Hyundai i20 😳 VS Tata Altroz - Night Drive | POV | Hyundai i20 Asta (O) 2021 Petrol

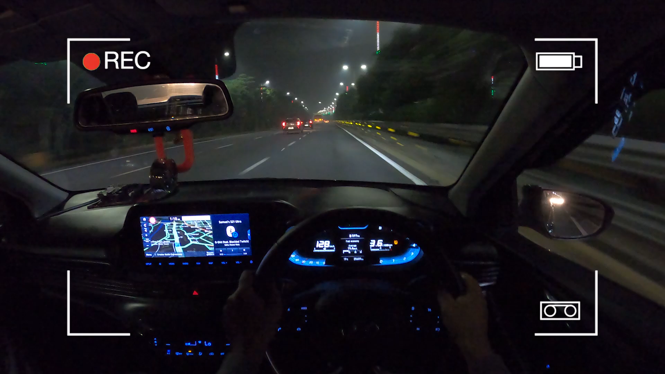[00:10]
120 पे आ गई ना, 120 ऊपर हो गई। हाँ अभी चल रहा है, चलाती है वैसे।
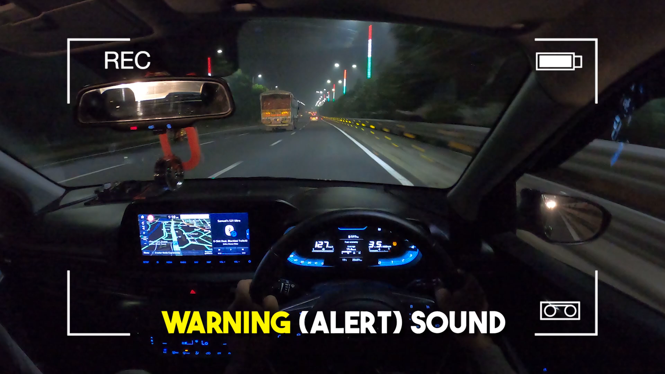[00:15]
डेढ़ बज रहे हैं अभी सड़क पे गाड़ियाँ, इससे तो कर लें।